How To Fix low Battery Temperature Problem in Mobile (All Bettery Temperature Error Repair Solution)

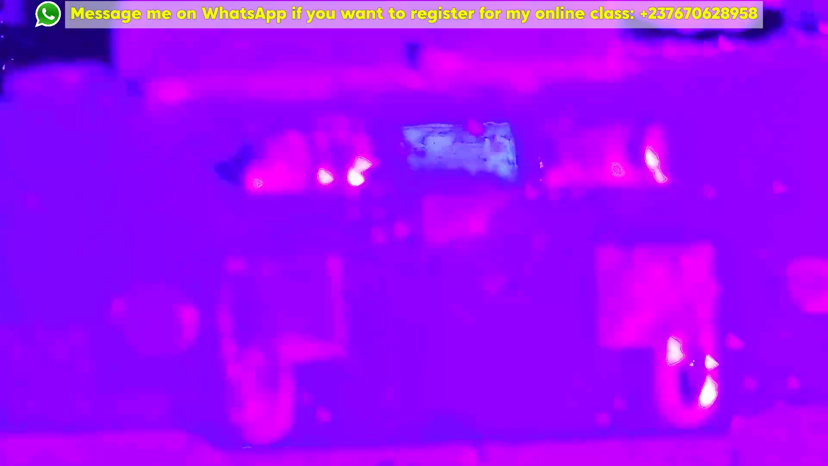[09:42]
because that was a wrong connection right there that pin wasn't